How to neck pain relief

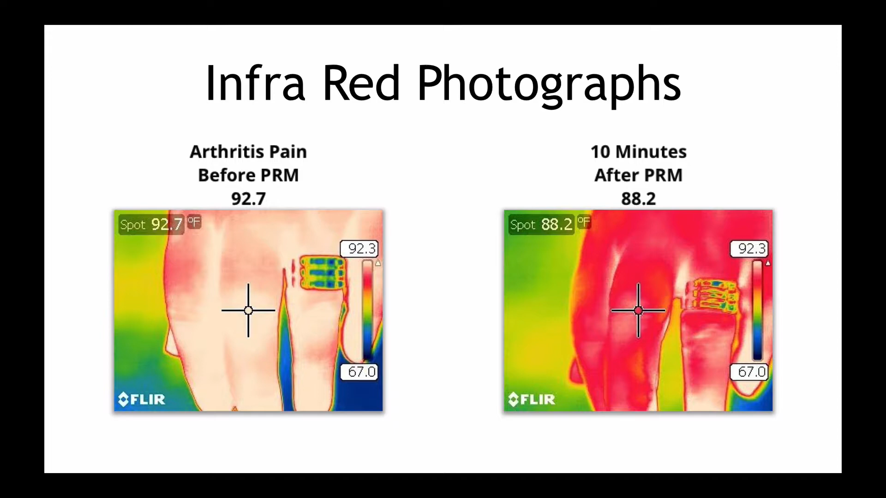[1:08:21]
the temperature on their hand has gone down to 88.2. So let me ask you, are you ready to say hello to complete comfort?